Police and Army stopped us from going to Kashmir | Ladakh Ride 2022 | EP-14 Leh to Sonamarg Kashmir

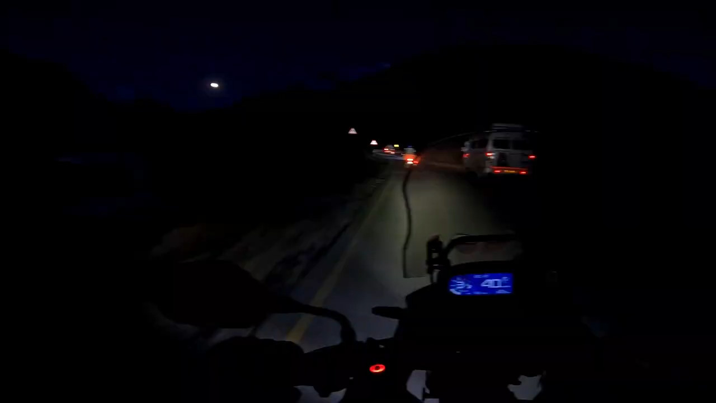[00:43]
हाय हाय हाय क्या व्यू है यार मून का, इतना बढ़िया मून, मतलब क्या हुआ।
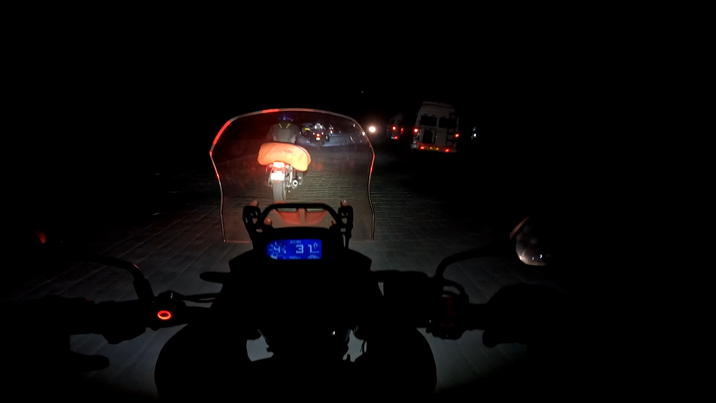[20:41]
आपको तुम्हें याद है पिछली बार उतरने के बाद ये जगह आई थी, तभी चढ़ाई बहुत भाई। लेफ्ट देखने का ही नहीं सीजे भाई। सीधा चलने का।
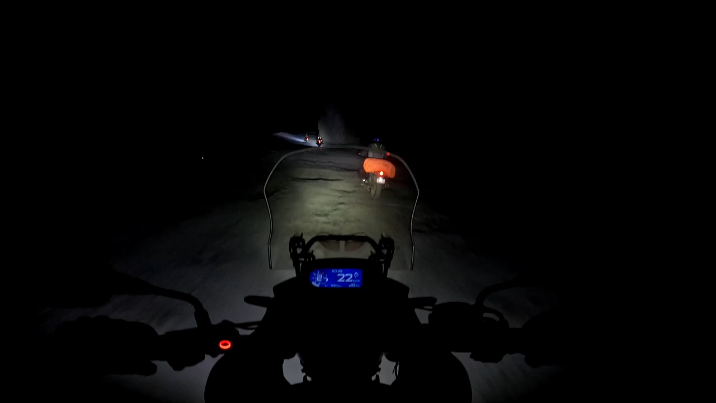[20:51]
मैं तो सीधा देख रहा हूँ बस, देख रहे हो व्यू पहाड़ का भाई, जोजीला। हाय हाय हाय हाय हाय,